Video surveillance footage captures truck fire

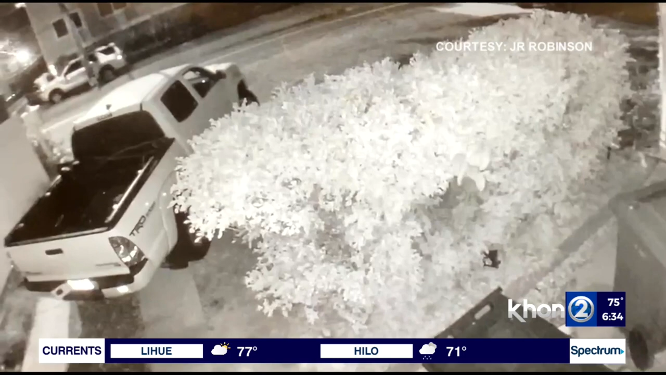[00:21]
It happened around 219 this morning. You can see a car pull up right across the street here on Manoa Road.